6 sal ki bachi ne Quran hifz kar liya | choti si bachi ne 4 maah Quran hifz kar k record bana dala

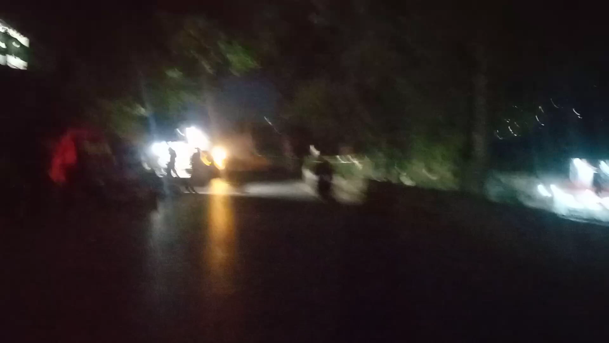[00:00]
لائٹ ہی بند ہو گئی ہے ابھی پتا چلا ہے کہ اس کی لائٹ ہی نہیں ہے